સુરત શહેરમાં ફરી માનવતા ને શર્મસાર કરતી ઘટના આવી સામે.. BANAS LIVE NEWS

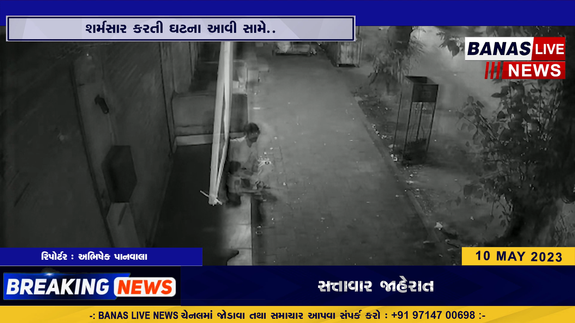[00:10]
નિર્દય યુવકે રાત્રિ દરમિયાન બાળકીને એકલી મૂકી દીધી. બાળકીને ત્યજી દેવાની સમગ્ર ઘટના થઈ સીસીટીવીમાં કેદ. વરાછા પોલીસે બાળકીનો કબજો લઈ તપાસ હાથ ધરી. રિપોર્ટર અભિષેક પાનવાલા, સુરત.